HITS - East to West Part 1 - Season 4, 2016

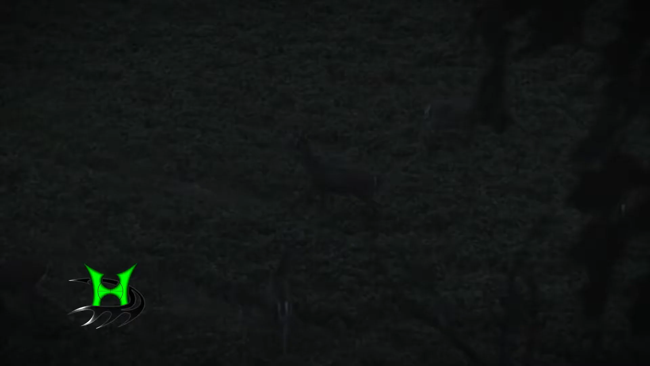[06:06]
he was awarded a shot at his number one hit list buck.
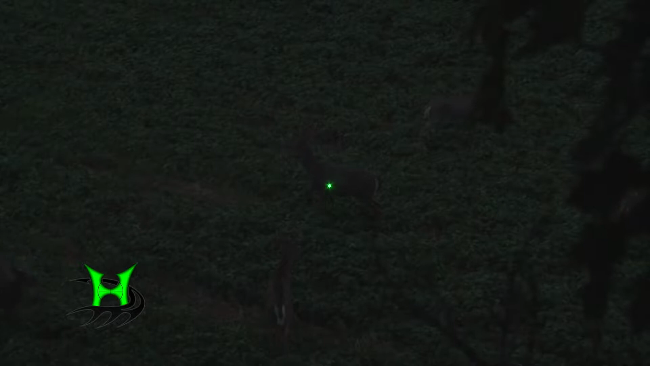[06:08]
Okay, I just went down and grabbed the arrow.